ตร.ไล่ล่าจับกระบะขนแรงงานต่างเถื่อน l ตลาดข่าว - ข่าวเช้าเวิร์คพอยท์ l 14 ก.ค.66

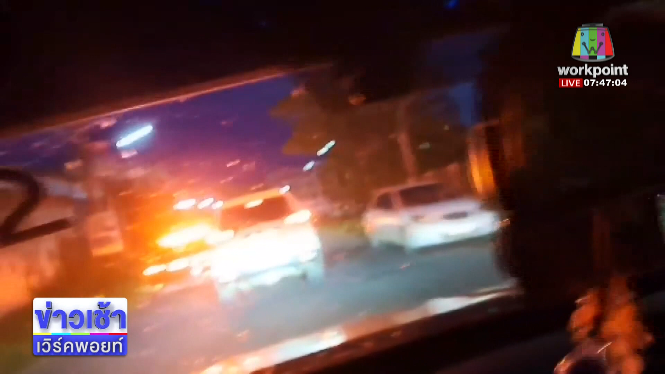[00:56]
ไม่รอดว่าอย่างนั้นก็ไปถูกจับเป็นBajeroถาเวียนกําแพงเพชร
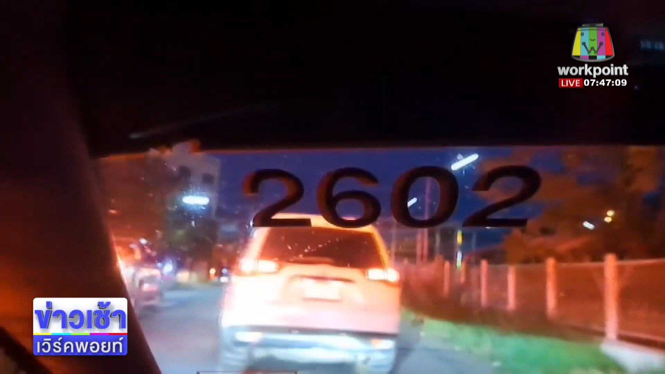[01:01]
และก็อีกคันหนึ่งเป็นโตยโต้ถาเวียนพิช สนุโลกเขาบอกว่าทั้งสองคน
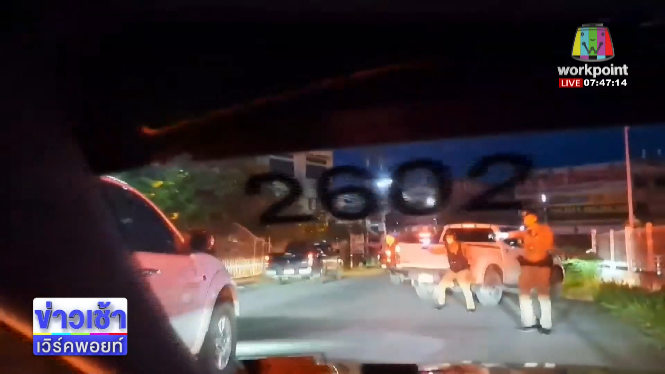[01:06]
ขับไปด้วยความเร็ว มีความผิดสังเกตนะครับตำรวจให้หยุดที่จุ